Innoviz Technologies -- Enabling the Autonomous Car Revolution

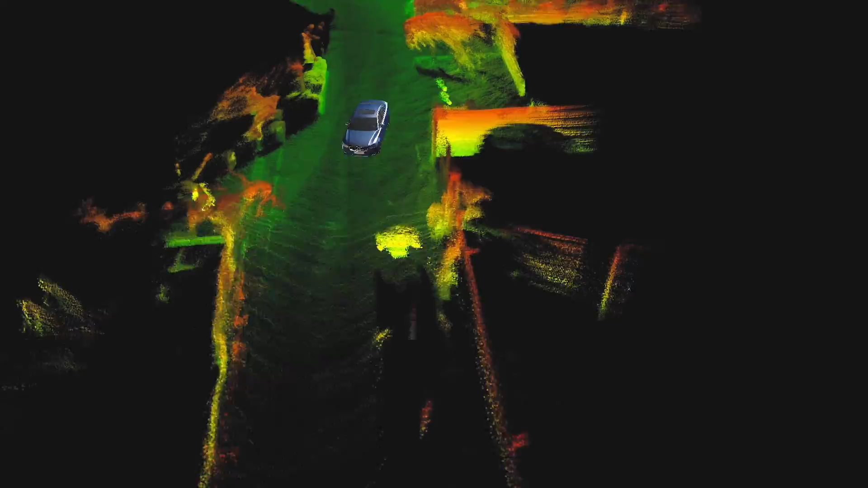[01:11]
3d point cloud and MEMS based technology
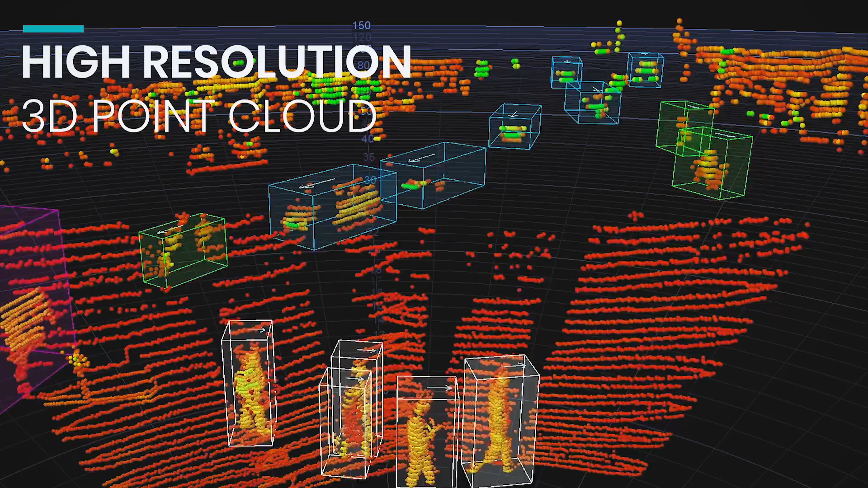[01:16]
InnoViz Pro designed to develop the future